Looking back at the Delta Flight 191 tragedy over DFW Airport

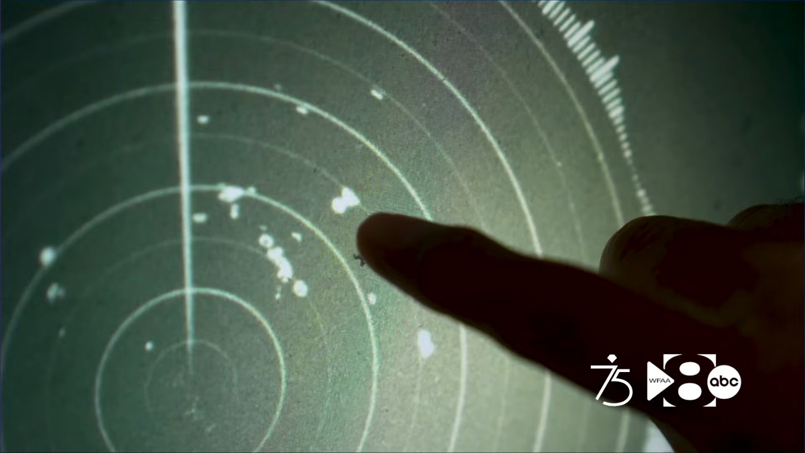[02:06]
We're very interested in this cell right here. That August 2nd evening, this unassuming cell of a storm. It looks pretty nondescript.